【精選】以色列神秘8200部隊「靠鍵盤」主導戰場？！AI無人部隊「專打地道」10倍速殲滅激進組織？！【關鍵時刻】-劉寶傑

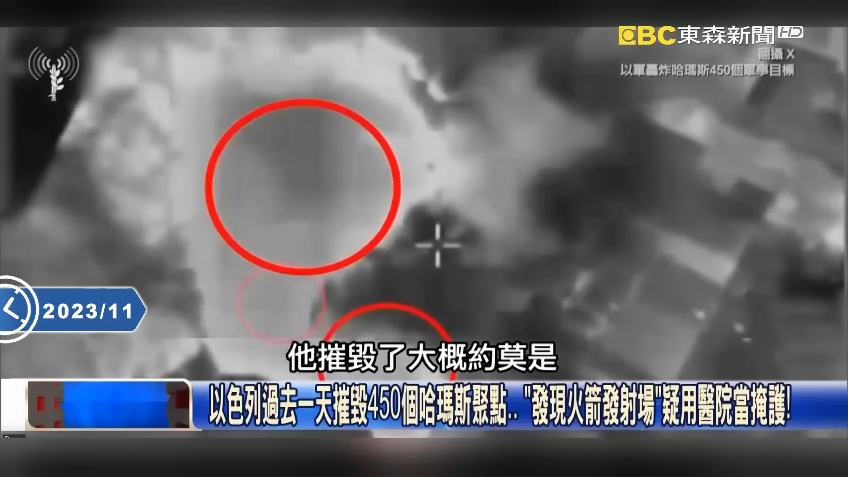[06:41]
是两百四百五十个的左右的哈马斯的这个目标而且他们还说什么我们的国防军在这里面我们用这个我们用人员进去里面狙杀你看这几个这几
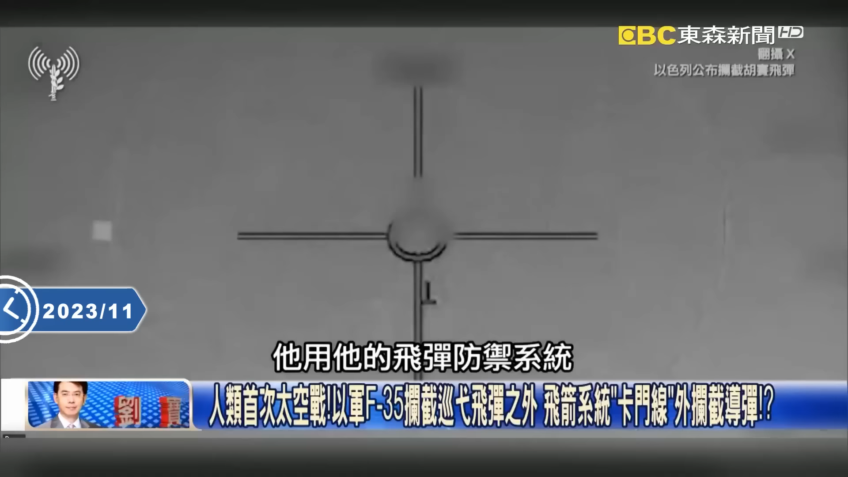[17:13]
战斗呢他用他的飞弹防御系统也就是飞弹防御系统呢直接在外太空把来自于叶门胡塞叛军的一枚已经发射了1609公里的相关的弹道飞弹直接在外太空砰把你给炸毁这很难吗很难啊 为什么呢如果不是很难的话就不会是人类有史以来第一次嘛你打到外太空会被你打下来打到外太空去打到超过100公里的这个等于说卡门线以外所以呢这一次以色列就跟全世界讲
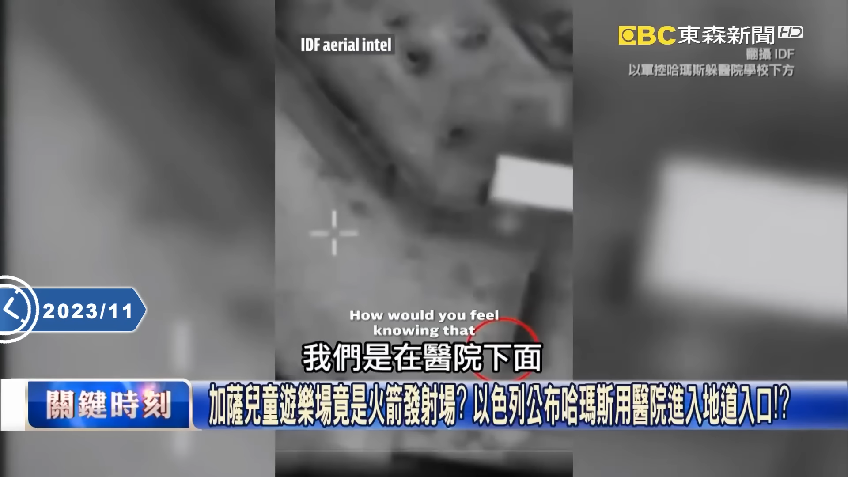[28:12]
发到了发现到了地到了这个入口所以这就是证明了我们就是
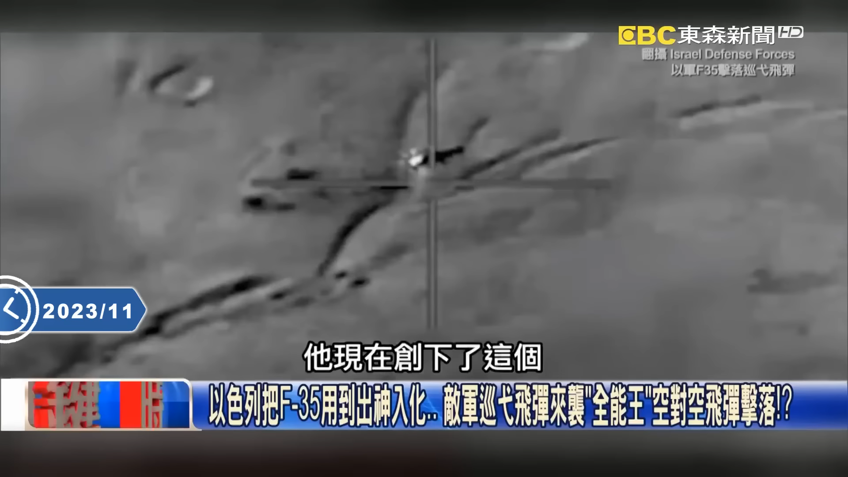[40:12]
全世界J型战机的第一个记录就是他可以用空中的战斗机击落一枚地对地的巡异飞弹这个难吗这当然难很难你想想看一般我们在防空飞弹的体系防空飞弹是在地面上固定不动他只要计算好来袭的这个飞弹它的轨机和它的这个轨道然后瞄准好之后赶快发射一枚 两枚 三枚去拦截集中一枚这个地对地的飞弹就好可是以色列这一个不同喔他是本身他发动AIM发射AIM腰两栋的先进中层
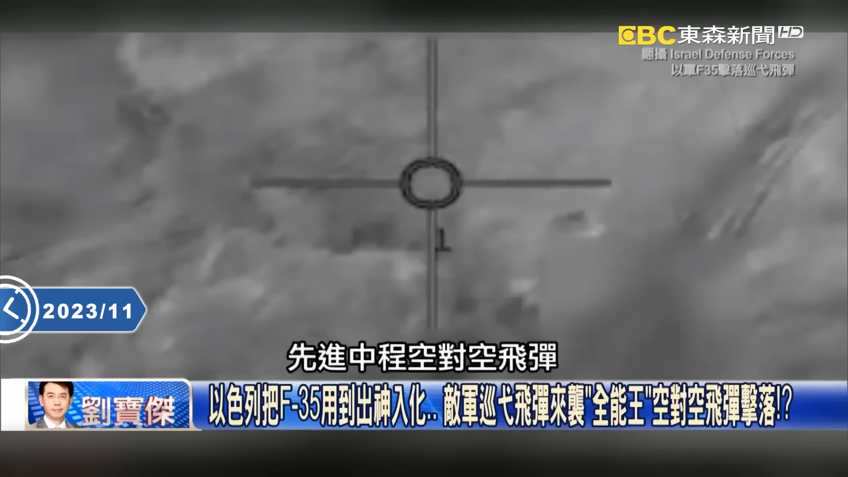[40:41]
攻对攻飞弹或者是AIM-9X的响尾蛇飞弹那你本身战斗机F-35它的最快的速度也要1.